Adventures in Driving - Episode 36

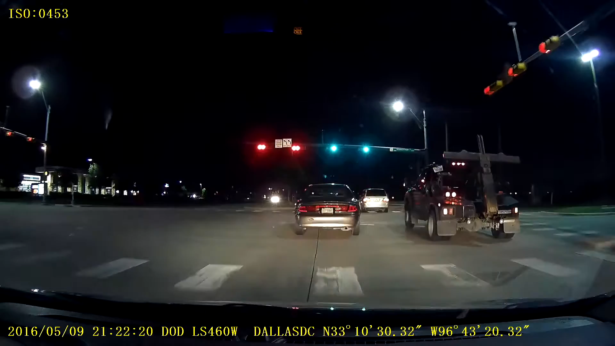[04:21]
Let me get the cat. Put your lights on.
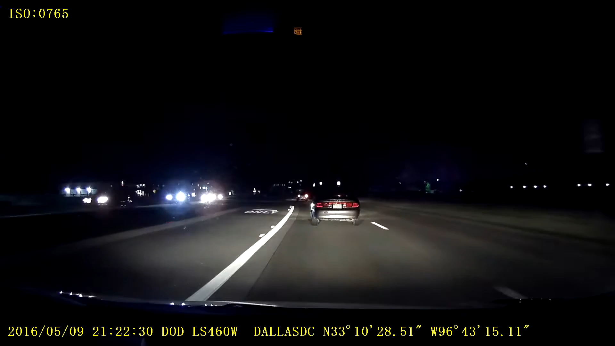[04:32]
Can't tell how dark it is out here. Yeah. No light.